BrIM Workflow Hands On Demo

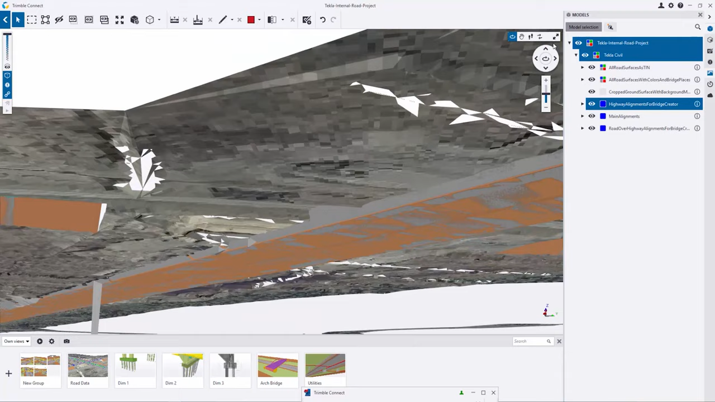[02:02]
with the lines and in this case here I can bring another model like utilities. Let's bring the version one of the utilities and then turn it on and I can see here drainage and
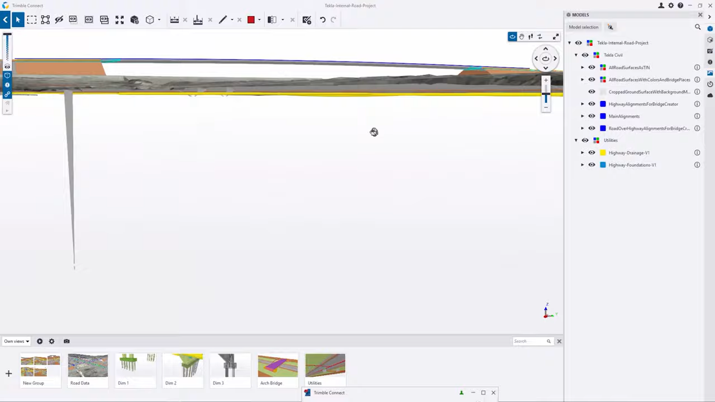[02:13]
some foundations for the road signals. Today I'm not going to explain what is Trimble Connect.
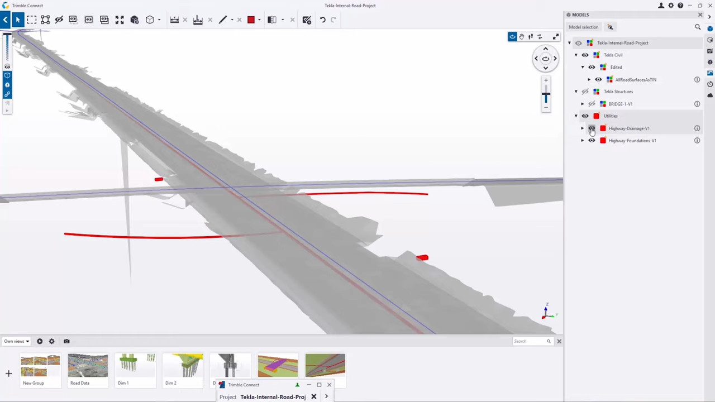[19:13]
utilities they are wrong and now I'm going to bring the new updated
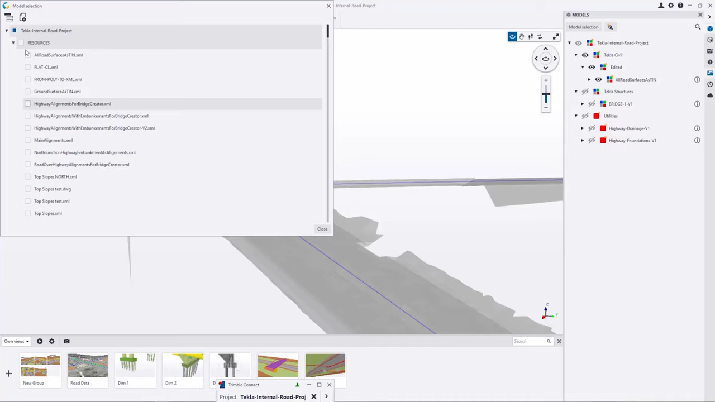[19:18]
information it's not here yet so let's just upload there and
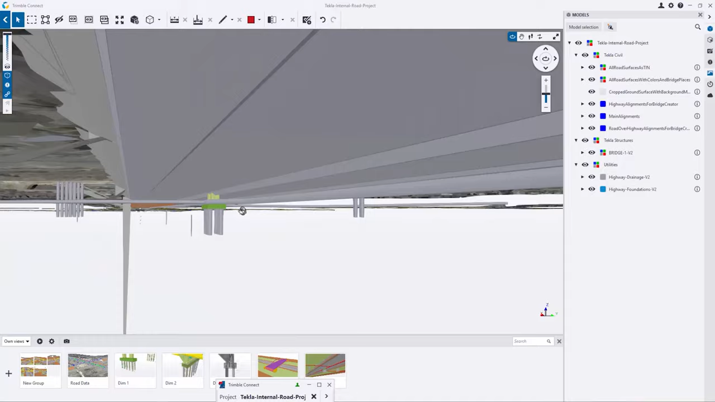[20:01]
with our drain and it's not clashing with the drainage and the foundations for the road signals are in place